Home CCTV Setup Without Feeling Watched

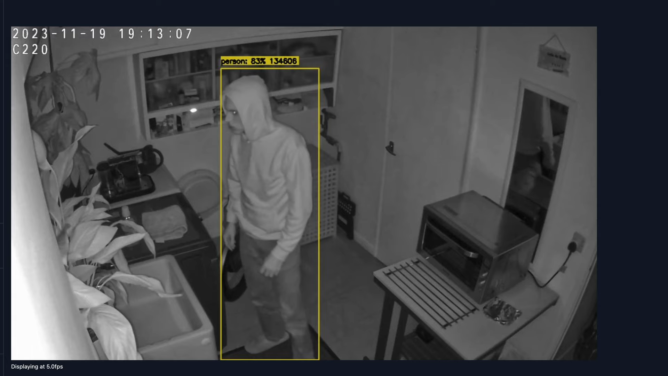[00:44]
Even cheap cameras now work as motion detectors, person and pet detectors, breaking glass detectors and have real-time notifications when something interesting happens.